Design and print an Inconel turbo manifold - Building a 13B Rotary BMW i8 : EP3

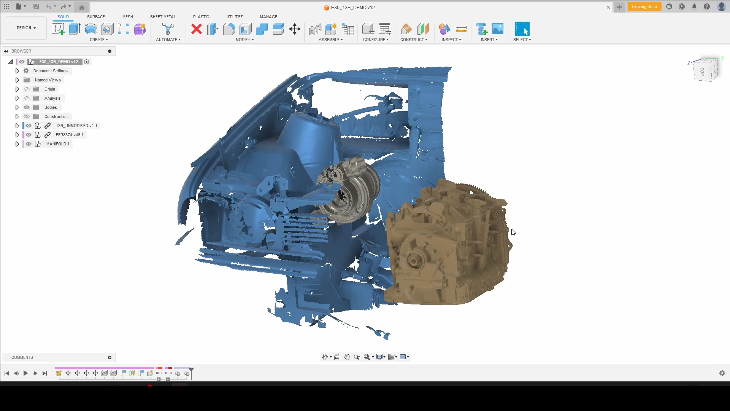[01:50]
In this case it is a BMW E30 engine bay scan, or at least the passenger side thereof. I had the motor roughly in an approximate position that might be reasonable for the car,
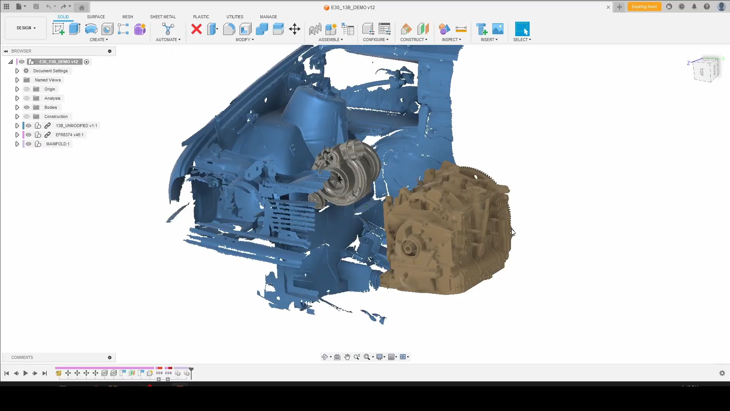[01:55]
as well as the scan of my Borg Warner 8374. You can see that the wastegate actuator clears the frame rail, you have plenty of room for a downpipe, and while this could probably use a little bit of fitment tweaks if this was a real turbo manifold, it's going to be good enough for our purposes. So before we get into it too far, we need to set a parameter configuration, and this is going to allow us to
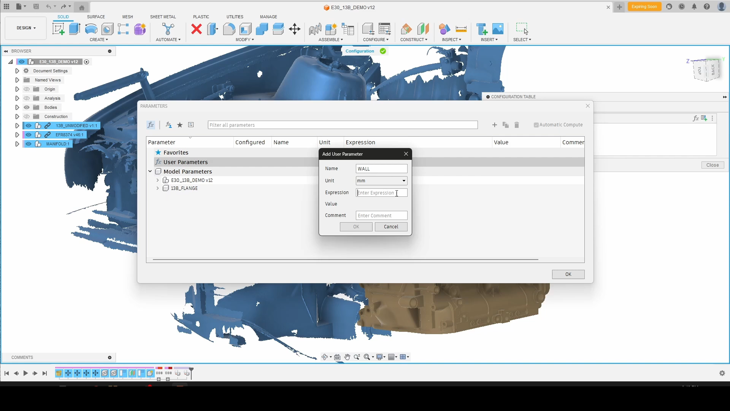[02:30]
control the wall thickness of our manifold without having to change a bunch of sketches down the road. So we'll pick three millimeters for now, configure, click OK.
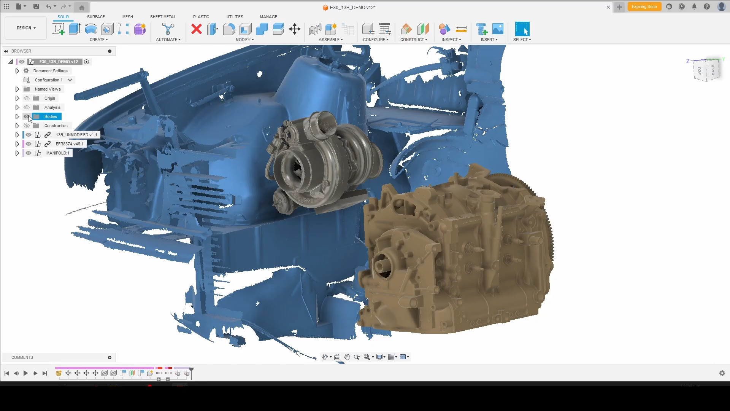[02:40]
At this point we can get rid of our engine bay scan, our turbo, and our motor,
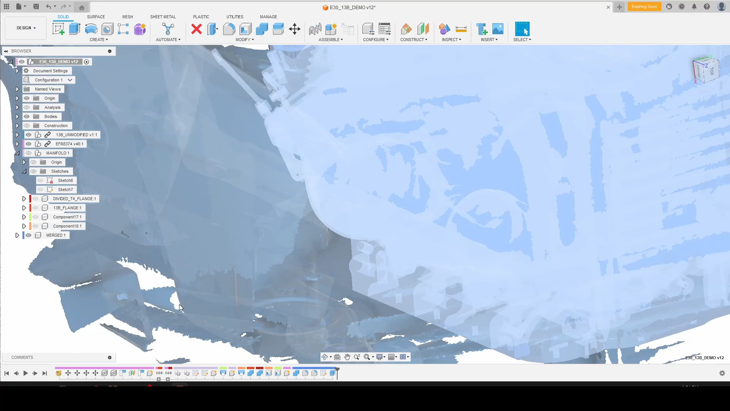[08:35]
We'll activate that so we can actually see something. And that's pretty much it.
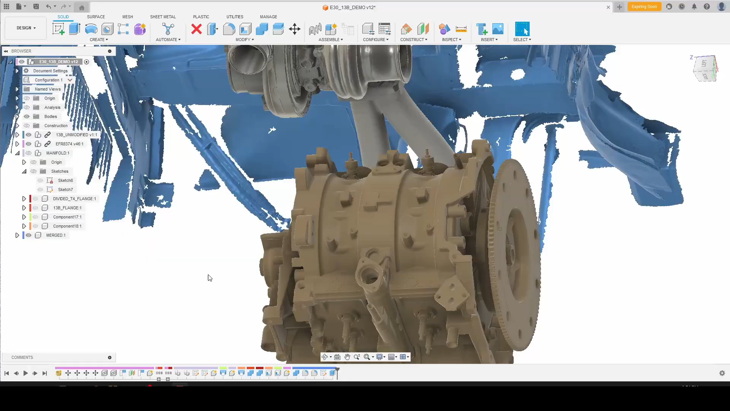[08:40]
You've very quickly designed a divided internal gate 13B turbo manifold for any custom motor swap that you want to do.
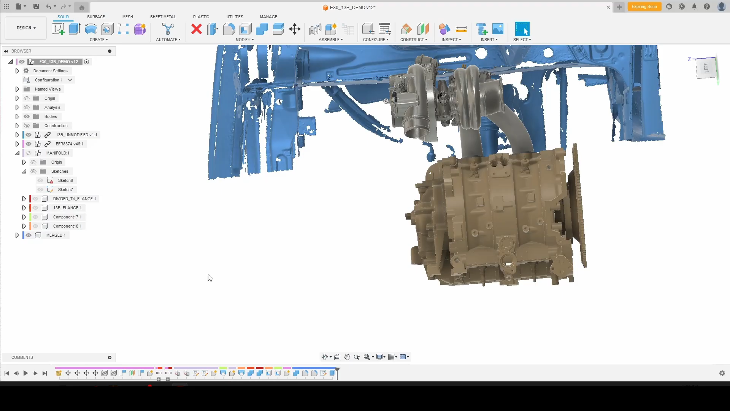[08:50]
And realistically, this is not going to be a one-size-fits-all solution to all of your turbo manifold fabrication needs.